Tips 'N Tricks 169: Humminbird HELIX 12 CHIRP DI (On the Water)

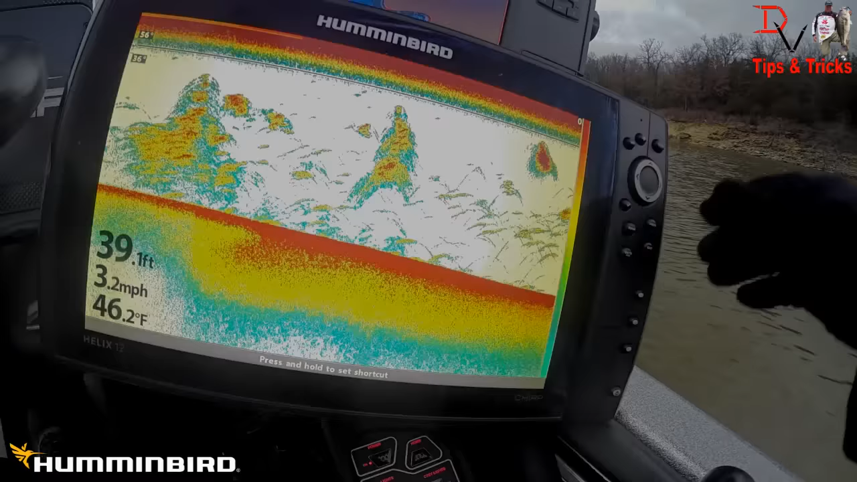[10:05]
On screen: depth 39.1 ft, water 46.2°F, speed 3.2 mph
Showing those, showing the bait fish, showing the trees, showing the individual fish down here,
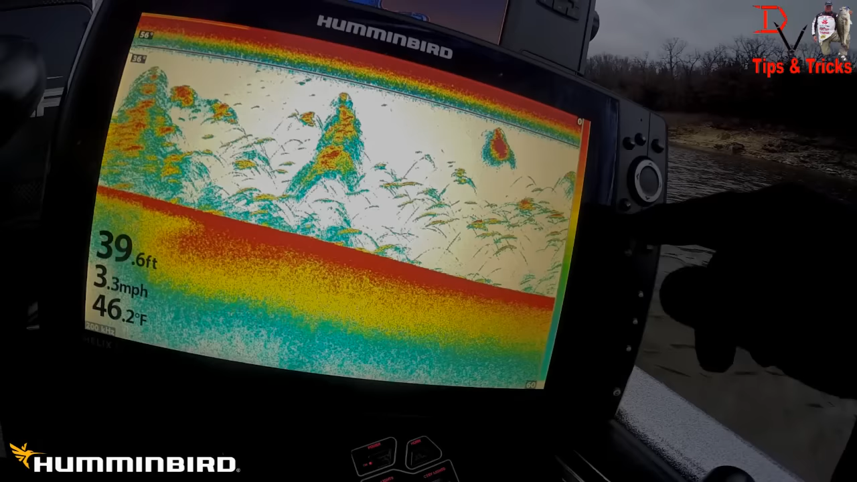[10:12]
On screen: depth 39.6 ft, water 46.2°F, speed 3.3 mph
showing the fish up there. Let's just take a shot of that one, too. Chirp sonar.
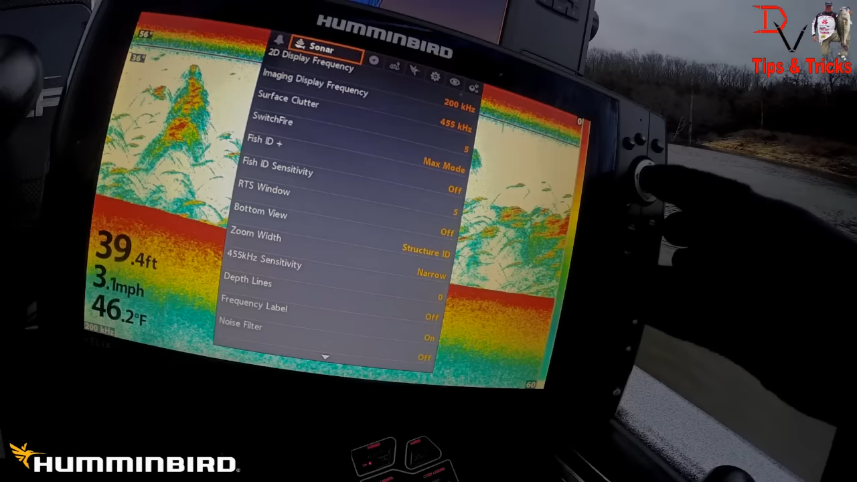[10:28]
On screen: depth 39.4 ft, water 46.2°F, speed 3.1 mph
There is quite a bit of difference here. Look at the wad of bait here. We're going to turn it back on. We're going to answer yes, because this is a chirp compatible transducer.
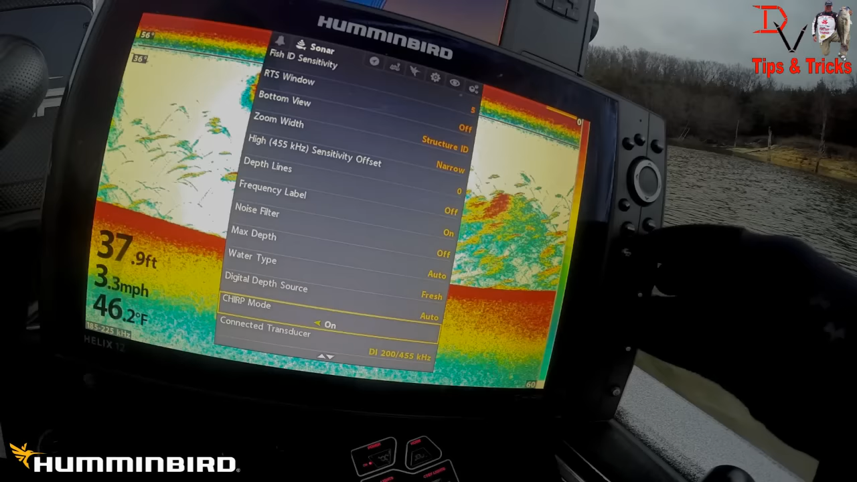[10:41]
On screen: depth 37.9 ft, water 46.2°F, speed 3.3 mph
The down imaging transducer that comes with the unit will be able to do chirp. You can see, you can adjust your sensitivity down. You adjust it up too much, you're going to get a lot, you're going to get way too much stuff on the screen. Just get a good balance is what I always tell people.
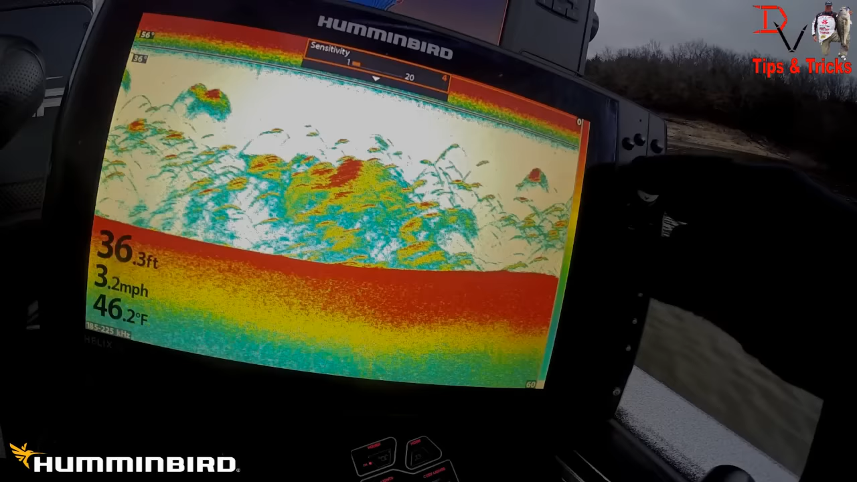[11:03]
On screen: depth 36.3 ft, water 46.2°F, speed 3.2 mph
You see those good hooks there.
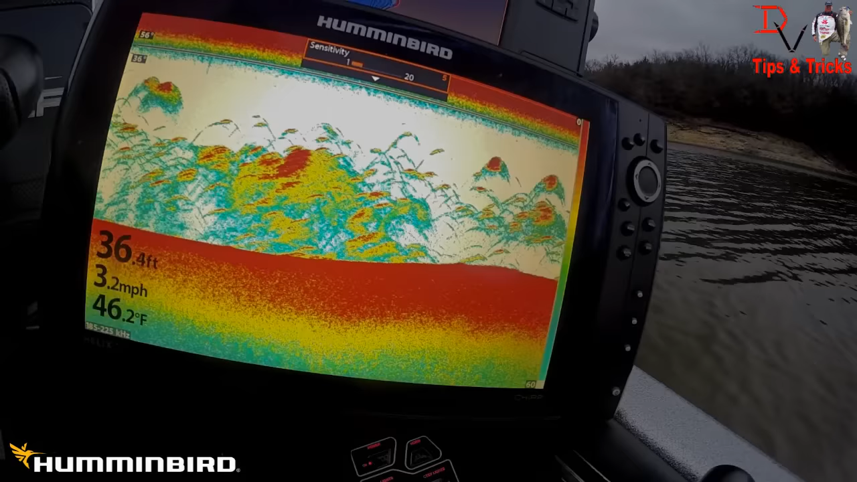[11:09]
On screen: depth 36.4 ft, water 46.2°F, speed 3.2 mph
That is chirp 2D sonar from Humminbird in the Helix 12. What do you think about it? It's pretty neat. It's a neat feature. It's going to help people recognize fish a little easier. It helps develop the tails on these fish when they're not piled up like they are right now. This is wintertime. We're 46 degree water.
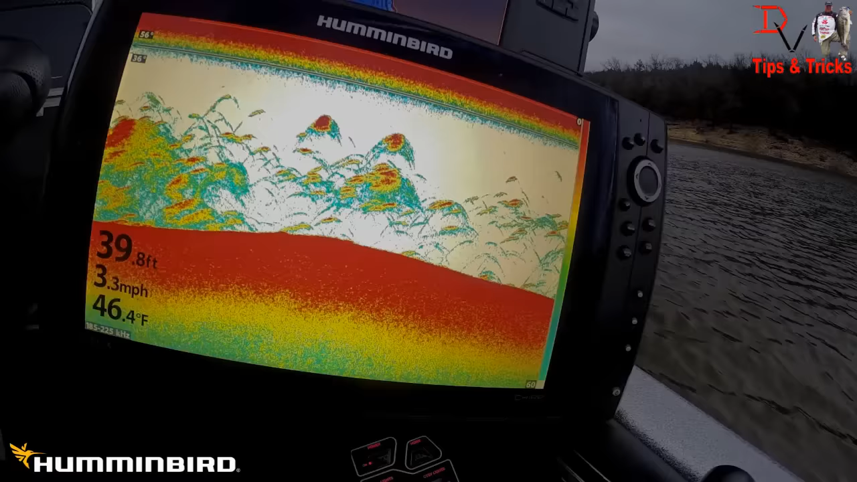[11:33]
On screen: depth 39.8 ft, water 46.4°F, speed 3.3 mph
It's supposed to snow here in a little bit. And I'm trying to get this done before the boat ramps ice up, because it's going to get cold in Missouri. But I had to get this done because I got to share it with you, man. This is cool stuff. This is hot stuff on a cool day out here on Truman Lake in Missouri. It don't get no better than Humminbird.